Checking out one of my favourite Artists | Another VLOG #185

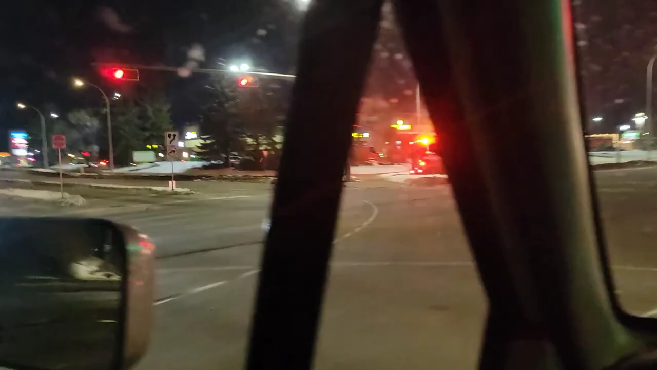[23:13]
What the heck is going on here with all the police cars?